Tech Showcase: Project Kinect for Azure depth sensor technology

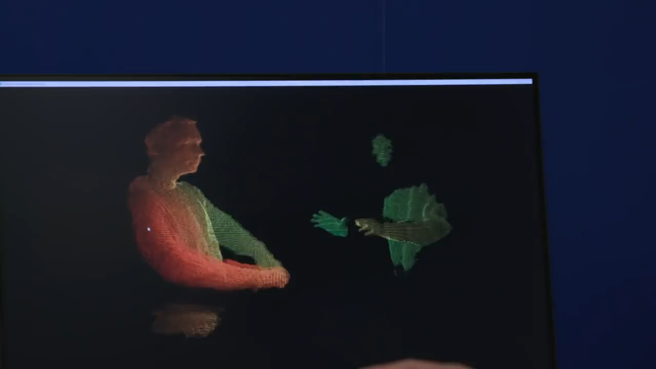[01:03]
clear and the stability of the point cloud is very good and this camera has a much better quality.
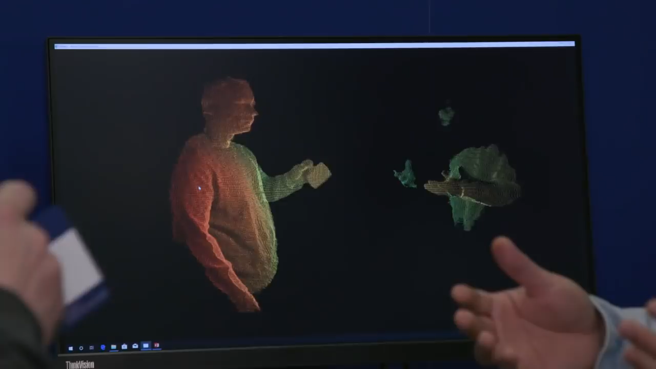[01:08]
There are lots of improvements on the hardware and software side and you can see you can
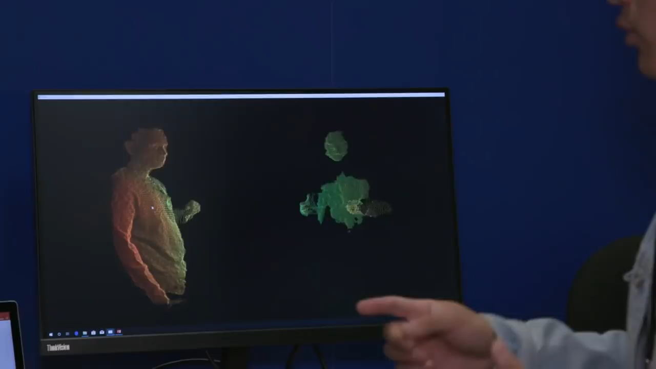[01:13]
reach to really close range as well if you put your finger near the camera and you still get a very good depth
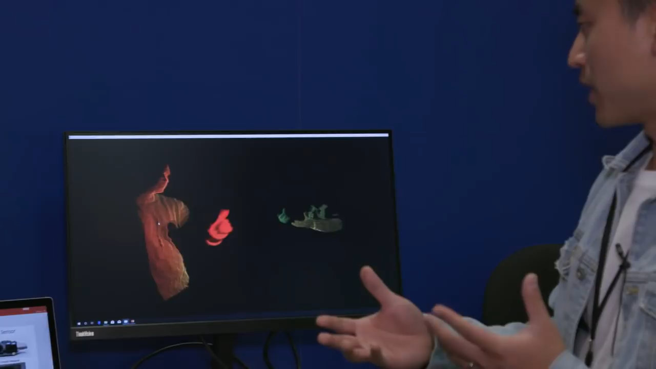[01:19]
map and then it has a very wide view view you can see I'm also in the picture as well.
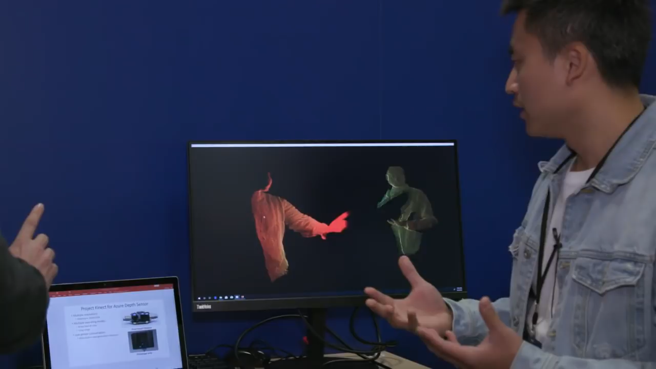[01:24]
You may notice that the range here like I'm disappear because this is an example mode which only showing
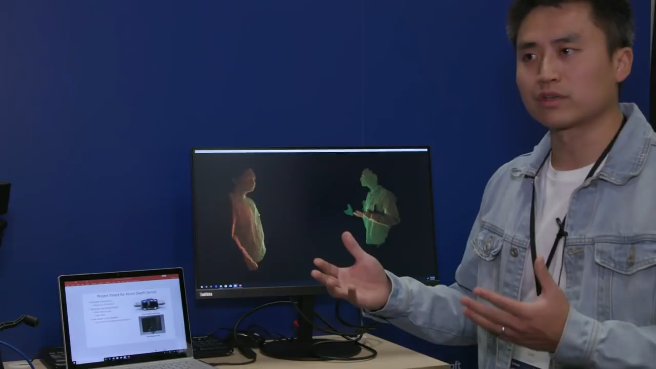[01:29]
the short range but we can switch to a long range as well and you can see it's actually supporting much further and also the point cloud is really really stable and we are basically targeting a high accurate depth camera with low noise and also this is a very low power consumption camera as well and eventually this will be a technology we're gonna use in HoloLens which is trying to help people